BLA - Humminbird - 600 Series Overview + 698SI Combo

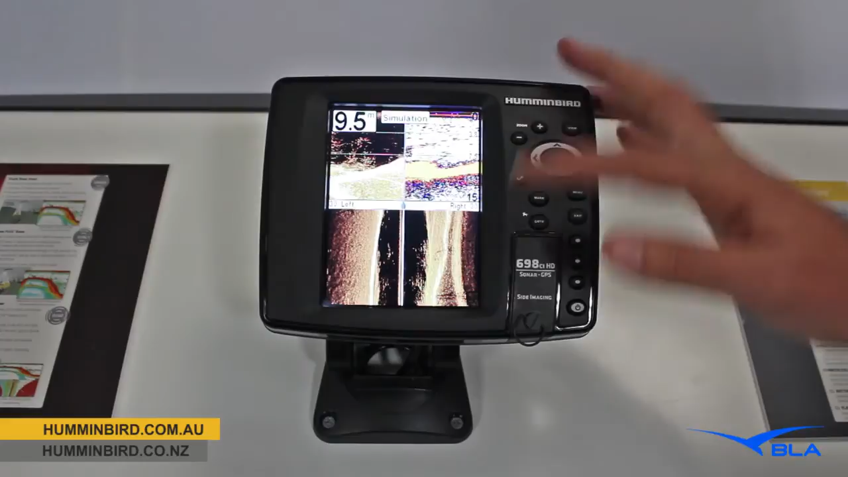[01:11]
One of the first things is our super high definition 640 by 480 pixel screen, giving us ultimate clarity out in the sunlight. We have here showing our down imaging sonar, traditional sonar, and side imaging sonar all in the one unit. And the great thing with this product is it's all through one transducer, so it's a very clean and easy installation into your boat.
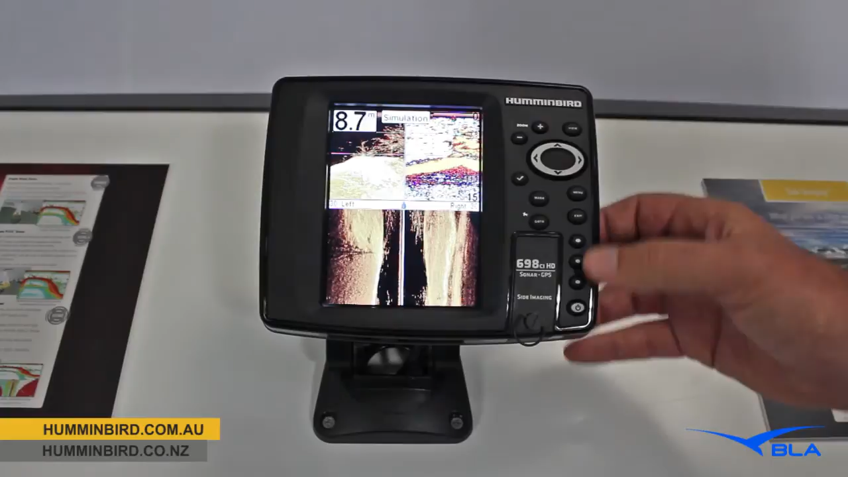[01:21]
One of the other cool features are these 3 hotkeys, so it's very easy to navigate through your favourite screens. You can simply hold the button down that you'd like to save it to,
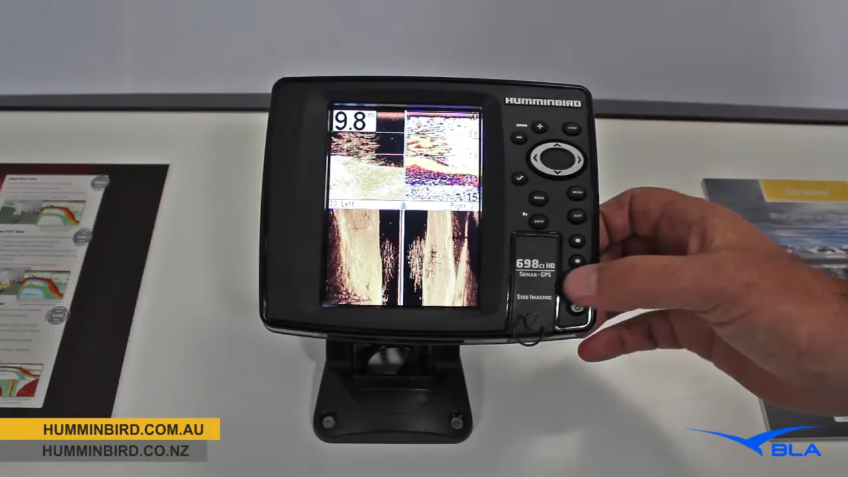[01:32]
and now whenever I push this button here we get this screen, so you can customise that to suit your needs. To go through the rest of the screens, we just push the view button, takes you through the rest of the screens.